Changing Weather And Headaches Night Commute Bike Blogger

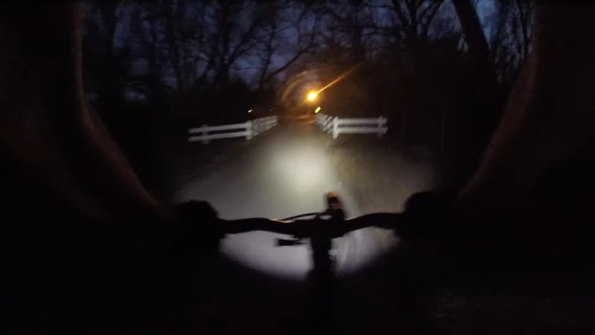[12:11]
get back on the road you probably can't hear it which is good but my flashlight is shaking